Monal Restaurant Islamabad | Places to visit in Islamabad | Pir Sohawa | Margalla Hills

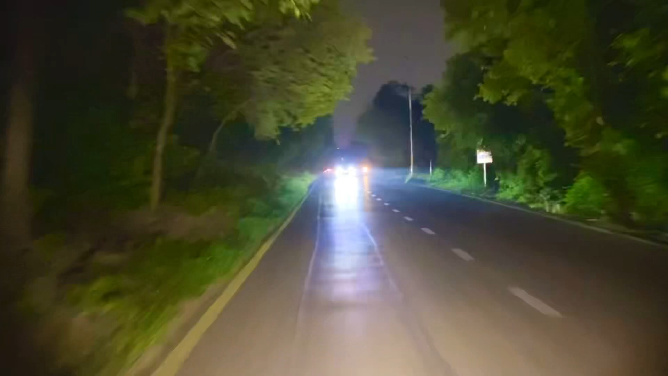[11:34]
ये जो रोड है ये काफ़ी ख़तरनाक है, यहाँ पर लेपर्ड्स वगैरह काफ़ी दफ़ा निकले हैं, और जो यहाँ पर रोशनी है ना वो सिर्फ ट्रैफिक की है बस,
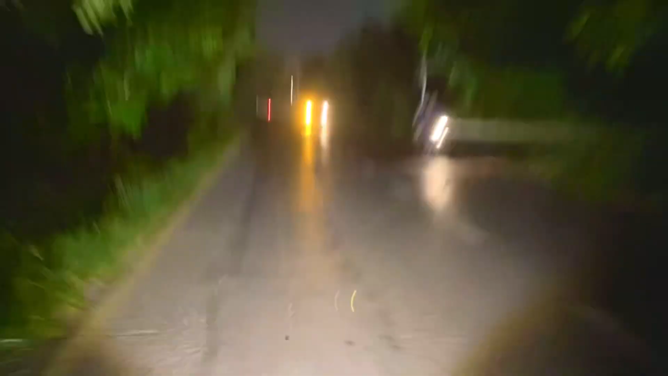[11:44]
अगर सामने से कोई गाड़ी बाइक आ रही है और यहाँ से जो जा रहा है बस,